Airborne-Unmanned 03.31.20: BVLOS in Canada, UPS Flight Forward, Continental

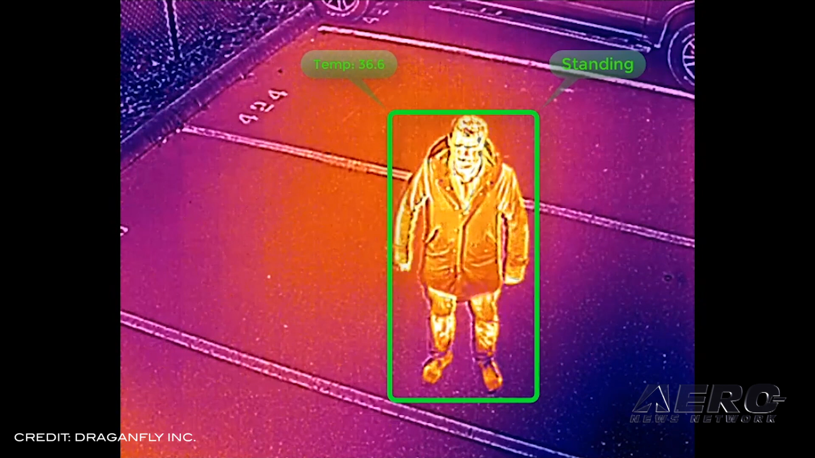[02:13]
The drone will be fitted with a specialized sensor and computer vision system that can monitor temperature,